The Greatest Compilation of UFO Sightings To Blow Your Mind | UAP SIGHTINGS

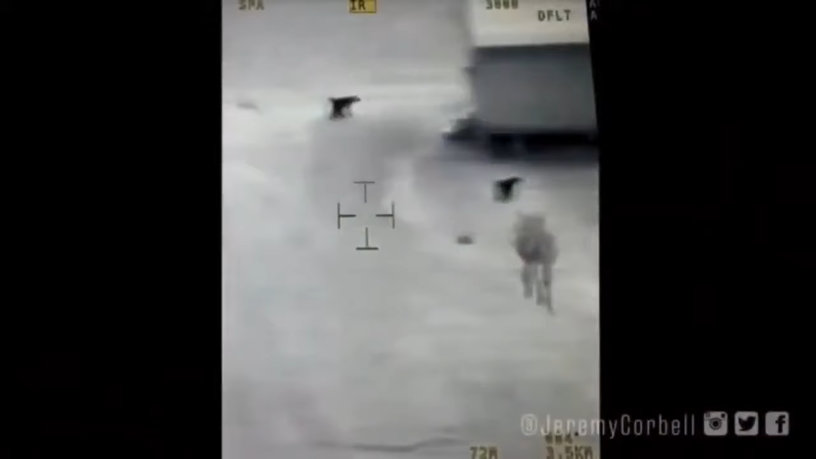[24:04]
It's in thermal. It was filmed on a weapons platform.
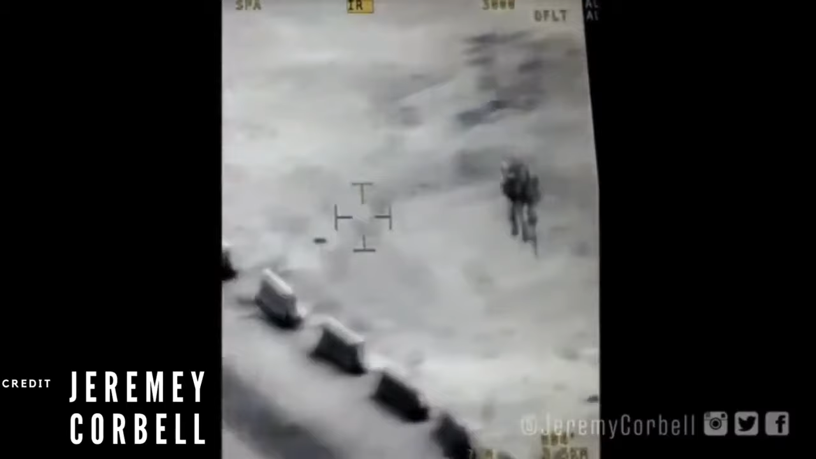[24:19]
I'm assuming this is black hot. You see the object just went to white, and you'll see it going from white to black.
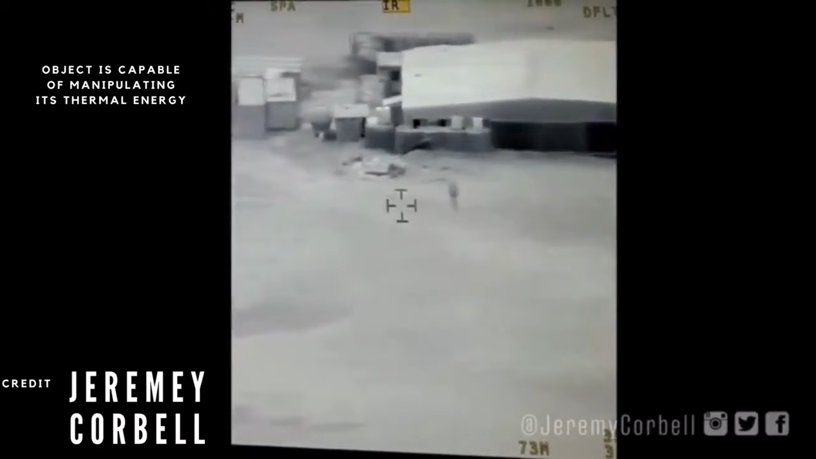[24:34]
The problem was the optics platform was jammed.
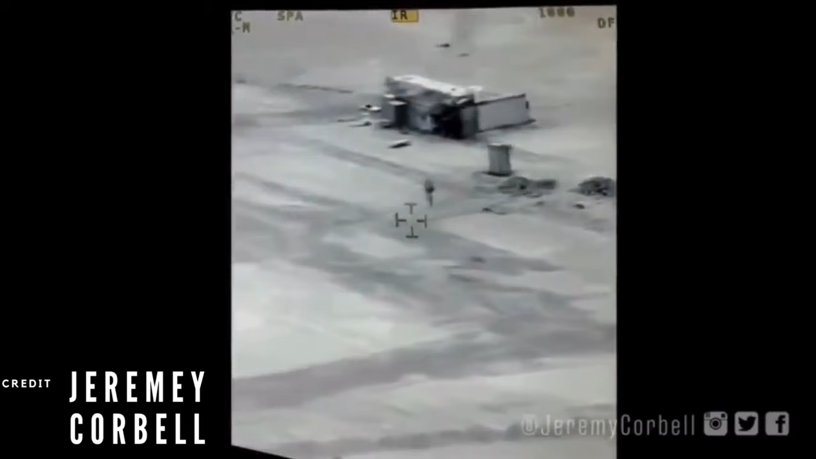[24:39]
These individuals who target with these platforms, they can shoot out an Al-Qaeda tire at 27 miles away,
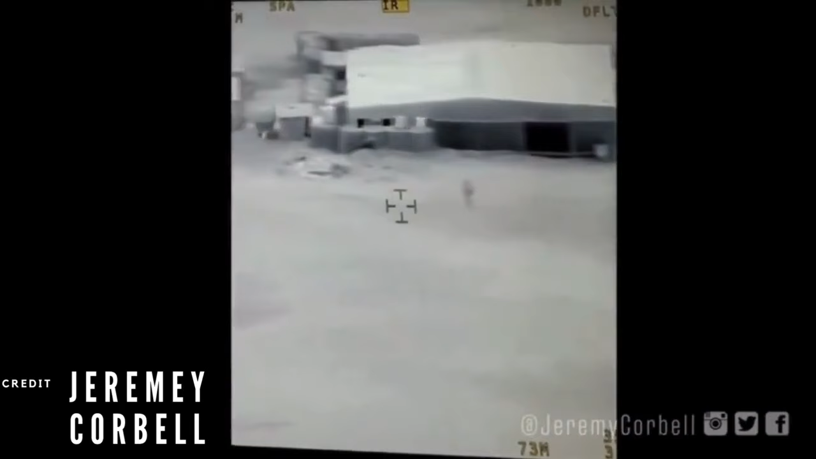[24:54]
I was able to find direct eyewitnesses and corroborate that this event did happen.
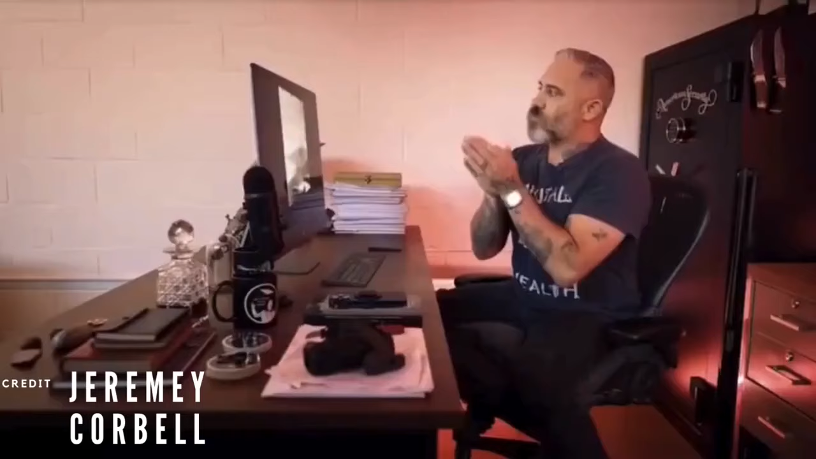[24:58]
When individuals would target in on it with the optics, the way it was described,
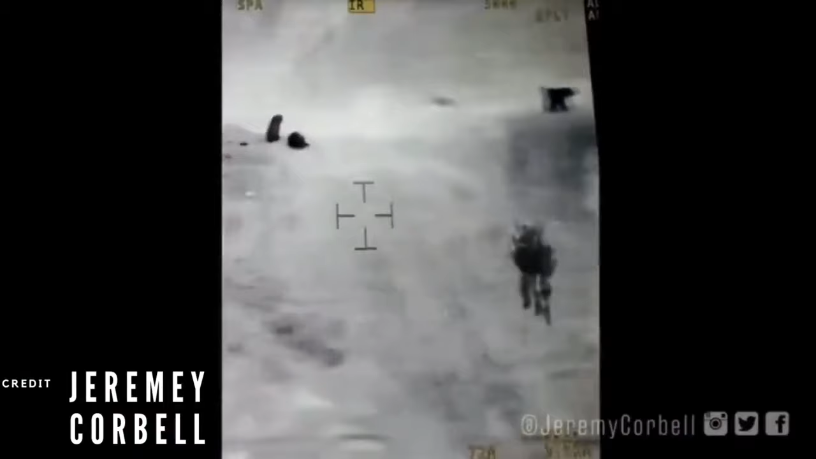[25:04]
each of these hanging things, they were stiff, like they weren't moving.
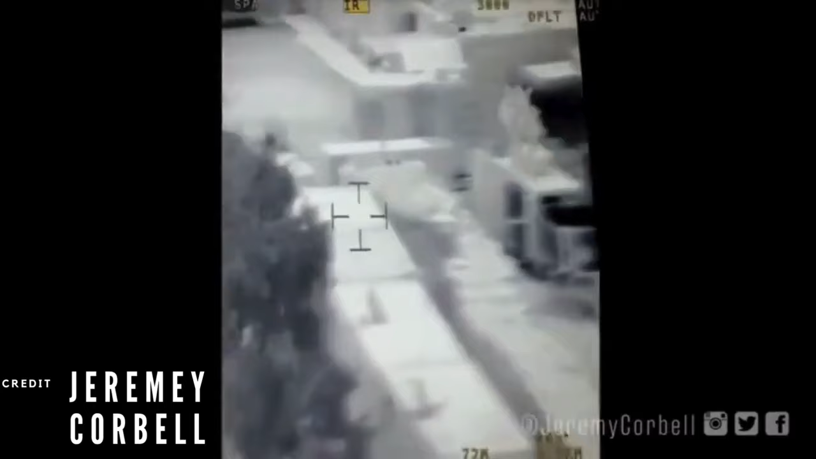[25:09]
They had geometric form, like scales. What was said to me is scales, like an armor.
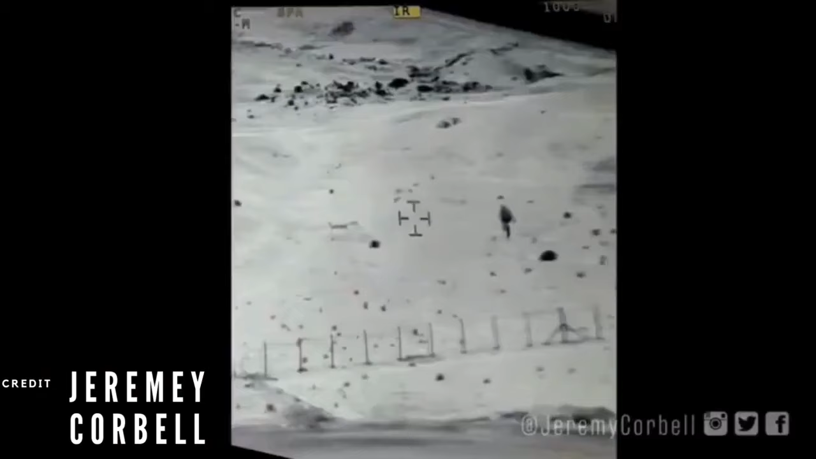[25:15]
There were also people with night vision who were out and they were tasked to go look for it.
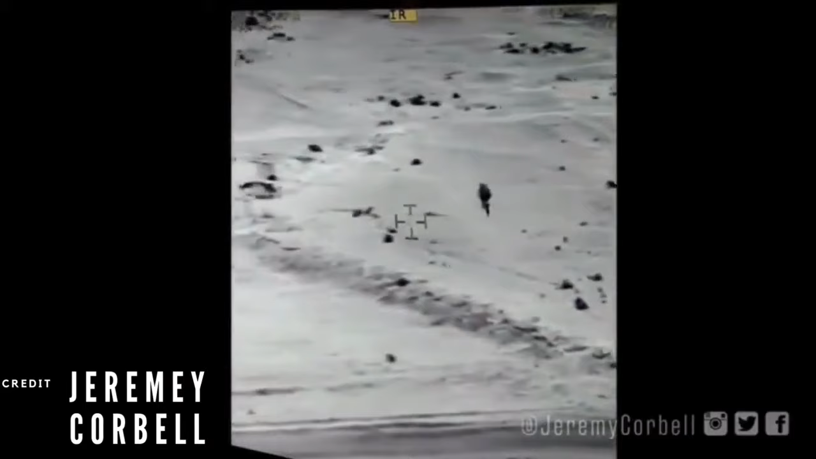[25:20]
Couldn't see it on the night vision. Only in the thermal spectrum could it be seen.